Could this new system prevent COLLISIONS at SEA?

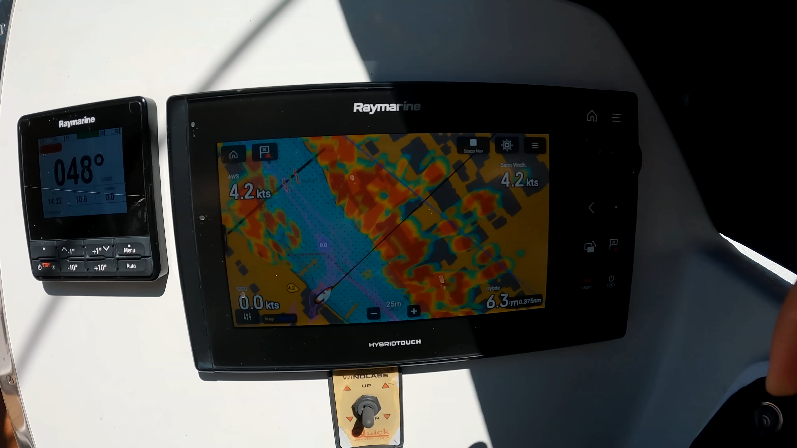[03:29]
Like speed and course over ground from your GPS.
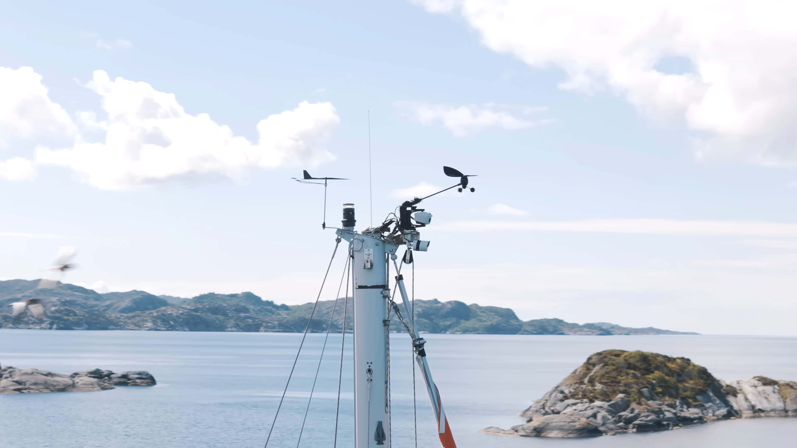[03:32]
Wind speed from the wind sensor and depth from the echo sounder.
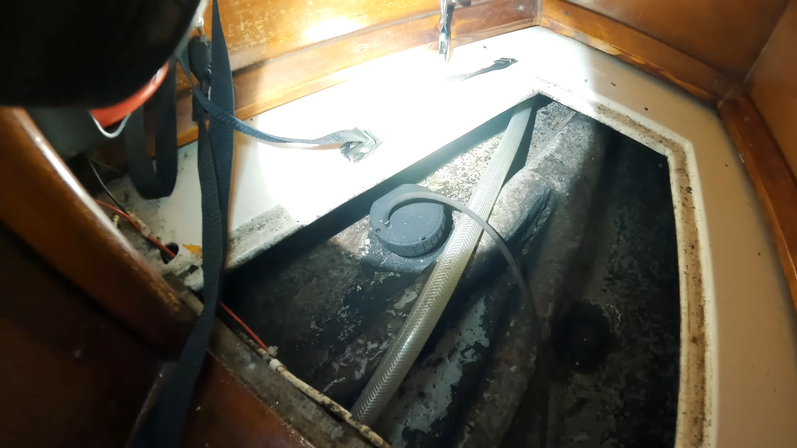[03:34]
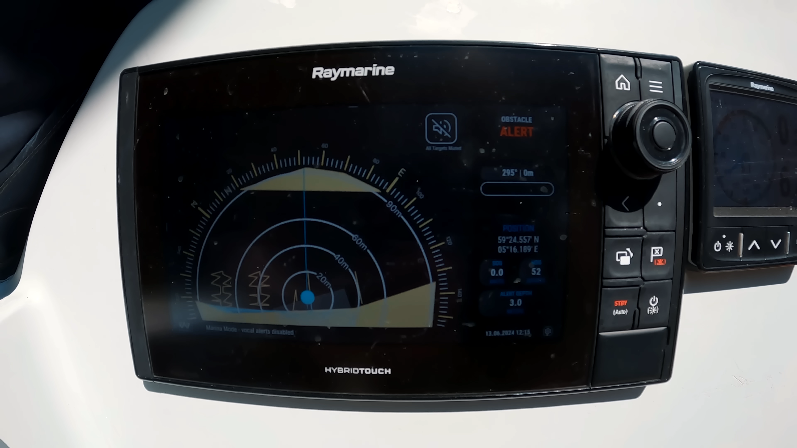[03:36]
It then overlays your boat's data onto WatchIt's own charts which is pre-downloaded on the processor unit.